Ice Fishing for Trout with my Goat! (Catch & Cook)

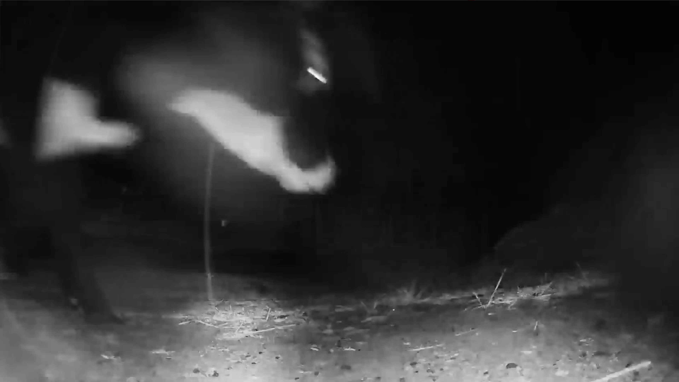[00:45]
I even have some security camera footage of one of the cows coming like through my garden last night.